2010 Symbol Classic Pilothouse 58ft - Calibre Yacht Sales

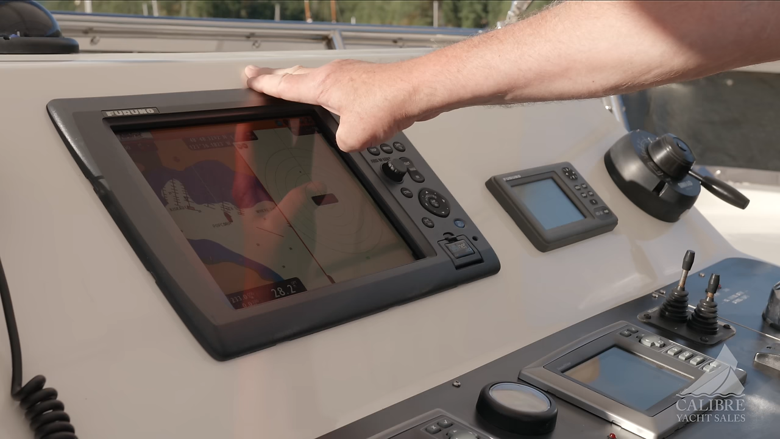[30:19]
Right now the screen is set up for radar and GPS chart plotter, but you can set it up into any configuration that you want.